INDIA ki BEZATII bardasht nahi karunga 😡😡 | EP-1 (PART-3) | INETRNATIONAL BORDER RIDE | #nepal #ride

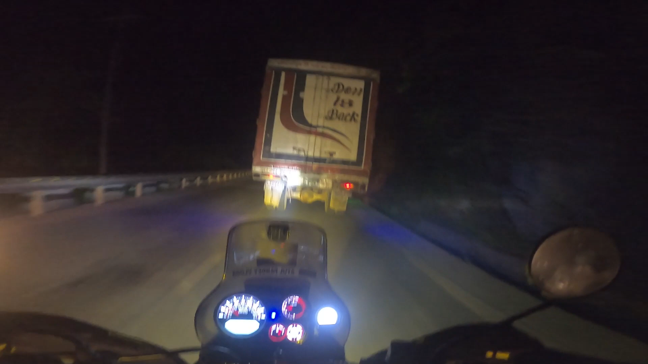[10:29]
आज लग रहा है हम दूसरों की हेल्प करते करते खुद ही काठमांडू नहीं पहुंचेंगे उस बेचारे के इंजन का क्रैंक टूट गया था
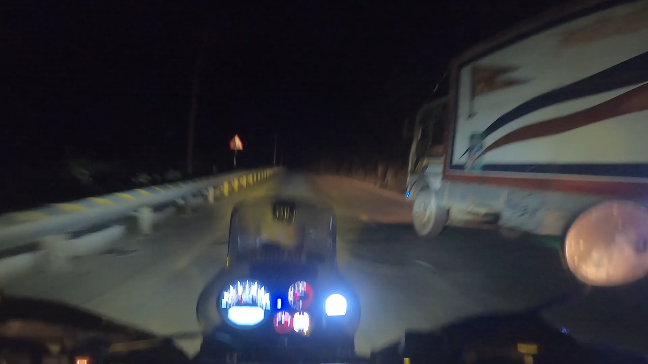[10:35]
क्रैंक इन द सेंस जहाँ जो पिस्टन घुमाता है वो बुलेट का
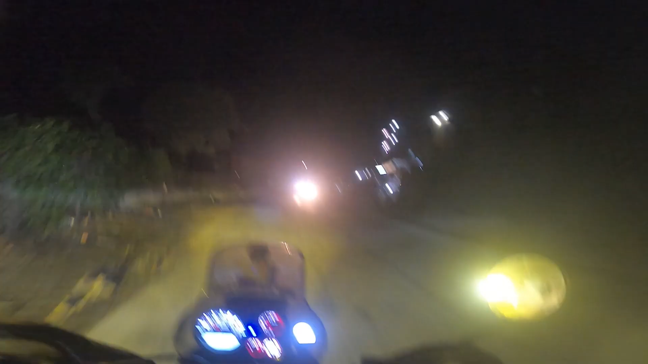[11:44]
पर ओवर स्पीड निकला वो भी S2 जैसी गाड़ी से और देखते देखते हम मनोकामना देवी आ चुके हैं
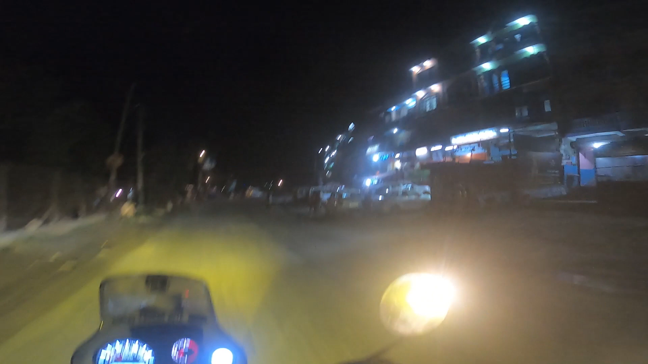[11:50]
ये यहाँ से ऊपर जाके ऐसे रास्ता है पिछली बार हम लोग आए थे तो यहीं खड़ी किए
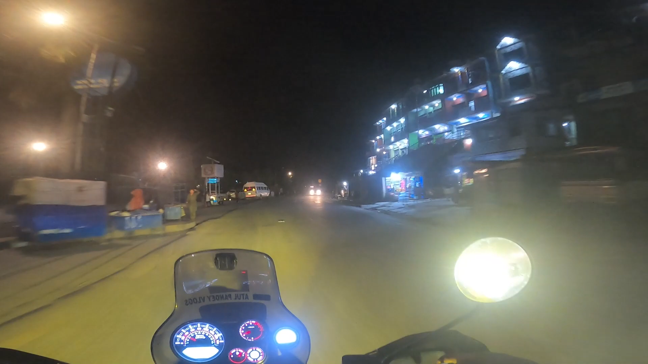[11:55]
थे अच्छी जगह है प्यारी जगह है अगली बार आया जाएगा मतलब यहाँ के लिए अलग से समय निकाल के आ जाएगा।
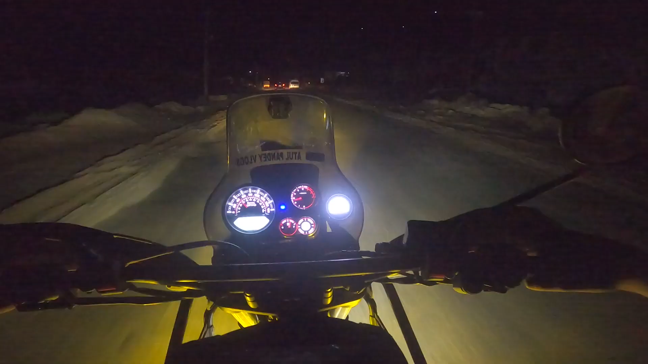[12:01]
आज अपने हिमालयन ने जो एवरेज दी है ना कसम से मन एकदम खुश हो गया हम लगभग घर से 100 उधर 180 किलोमीटर चली अभी आधी टैंक से ज़्यादा पेट्रोल है इसमें सुबह लगभग 1400-1500 का तेल आया था जिसमें से आधी टंकी से ज़्यादा बची है भाई अभी पता नहीं क्या एवरेज दी है लगभग ऐसे देखा जाए तो शायद
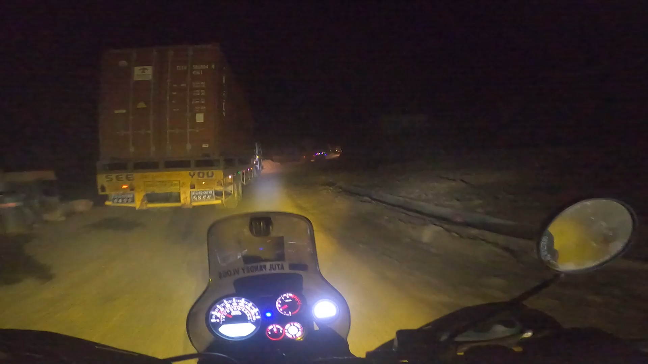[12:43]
लास्ट के जो ये 5 किलोमीटर बचे हैं ना कसम से एकदम नरक वाला 5 किलोमीटर है
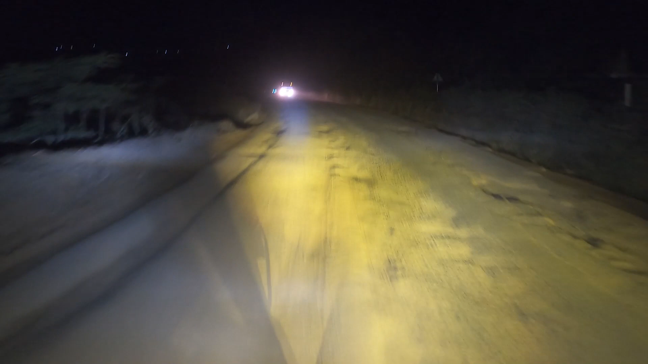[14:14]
कैपिटल का रोड ऐसा होता है इससे अच्छा तो पोखरा वगैरह का रोड है गड्ढा गड्ढा गड्ढा ये गड्ढा पीछा छोड़ने का नाम ही नहीं लेता है अब तो बम का भी दम निकल गया चलते चलते
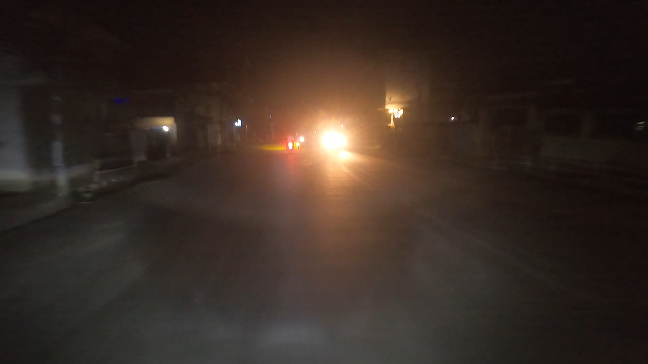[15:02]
सो गाइस वी आर इन काठमांडू बट ऑल द होटल शॉप्स एंड एवरीथिंग इज क्लोज्ड एंड वी आर सर्चिंग फॉर होटल। अ सिंगल पर्सन इज नॉट विजिबल हियर। वेयर वी विल स्लीप, ज़्यादा अंग्रेजी हो गई भाई, कुछ दिख ही नहीं रहा है
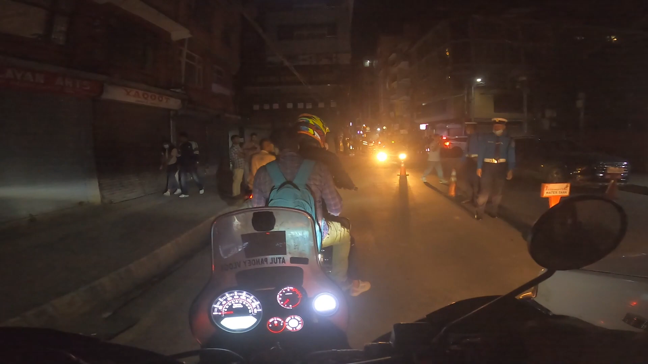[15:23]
भाई। कभी आज तक मशीन में फूंक के दारू नहीं चेक कराया, तो वो भी चेक हो गया, पता नहीं कौन सी गली में भेज दिया है कम्बक।
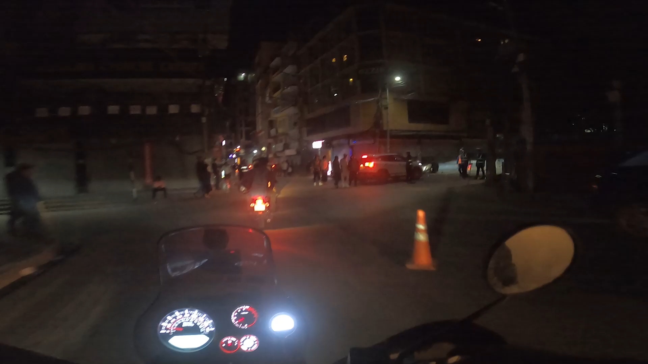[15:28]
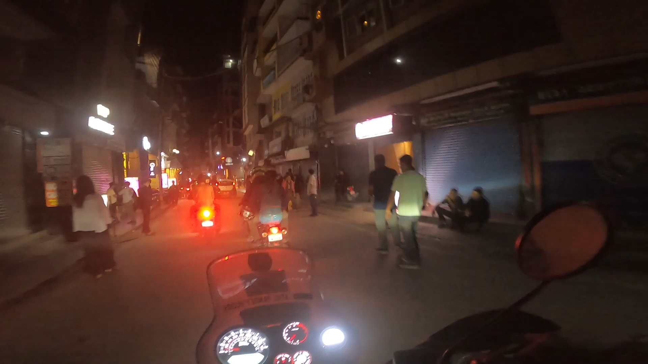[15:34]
होटल की जगह साला तो कुछ हमको और ही दिख रहा है यहाँ पे, ये सब नशा क्लब, एक्सक्लूसिव डांस, मोको हब, पता नहीं क्या चल रहा है भाई इधर, हम मेरे समझ से तो परे है ये सब।